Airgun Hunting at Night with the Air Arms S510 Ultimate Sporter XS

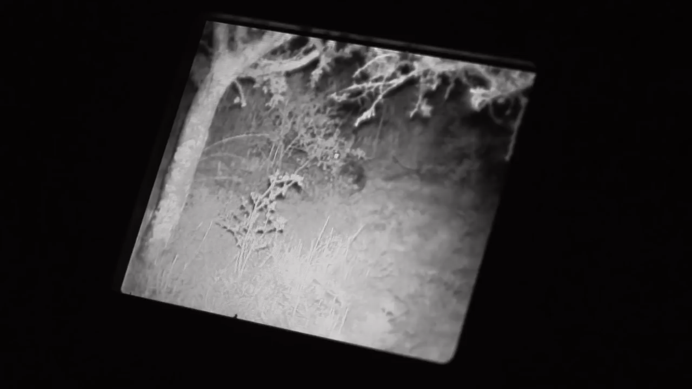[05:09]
Okay, let's try and take the shot.
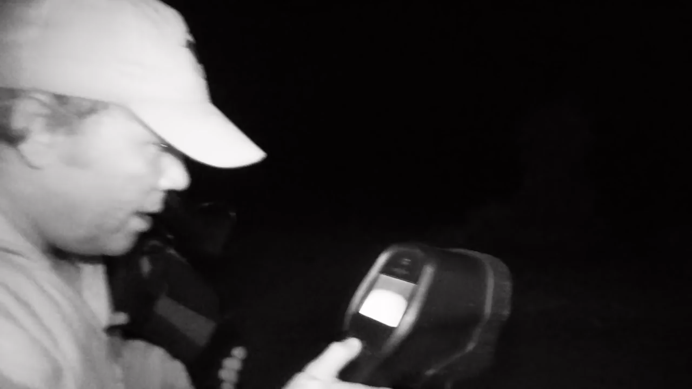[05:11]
He looks a little bit far, but I'm scared he's going to run off. So, let's just make the shot.
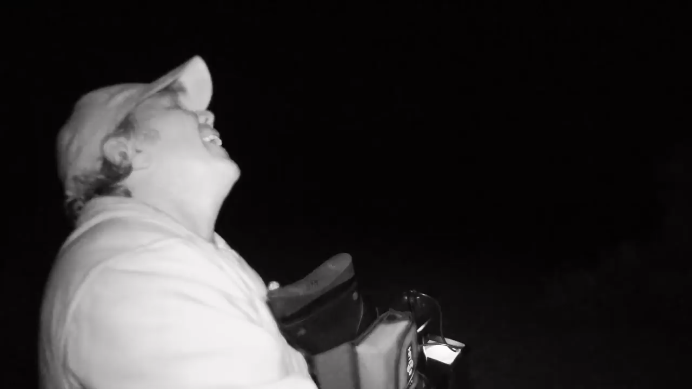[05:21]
Oh, I'm starting to get a little tired of my crosshairs.
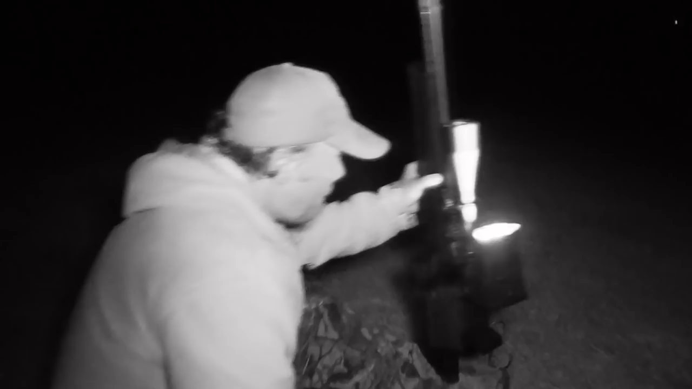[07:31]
Just find him quick. There he is. You know, it's so hard to judge distance here in the pitch black. The only way that I can judge distance is the size of the animal in the scope. I leave it on the same power to make sure that I have a good size reference.
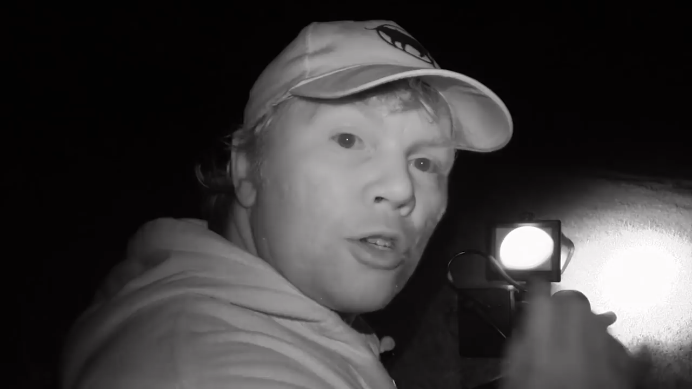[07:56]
And the only way that you can figure that out is by seeing one or two animals first
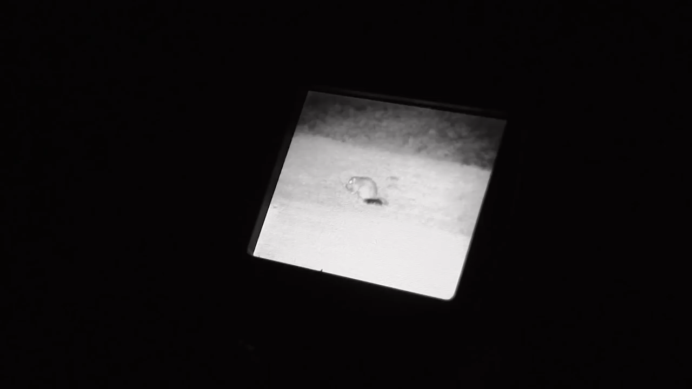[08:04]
and understanding at what size that animal must be when it's shooting distance.
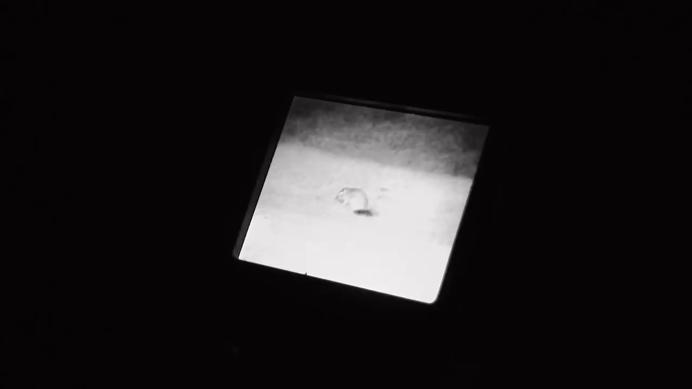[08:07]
And every single one of these down counts.
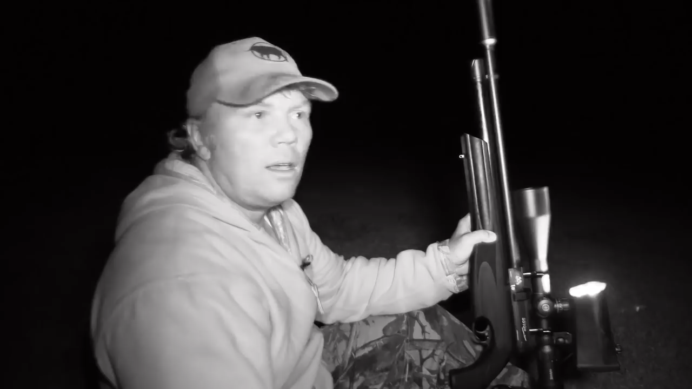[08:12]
These guys have really asked us to take them, so let's go check him out. All right, there he is. Look at that. Yo, he looks big, eh? Yo, that's a nice one.
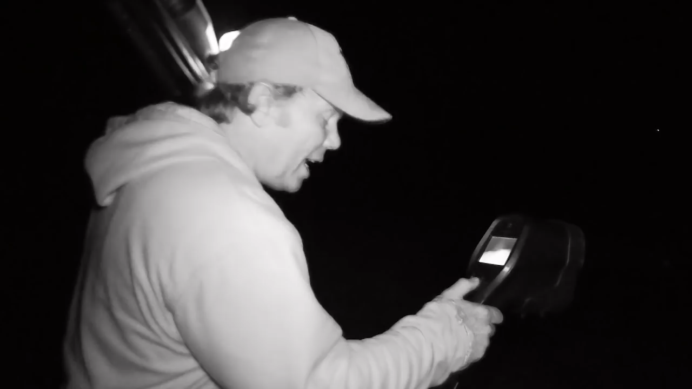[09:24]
Oh, it's a scrappy. Really nice scrappy. Okay. We're a little bit too far out. Need to get about 30 yards. Let's go. Just by this bush here. I'm going to take him sitting down here.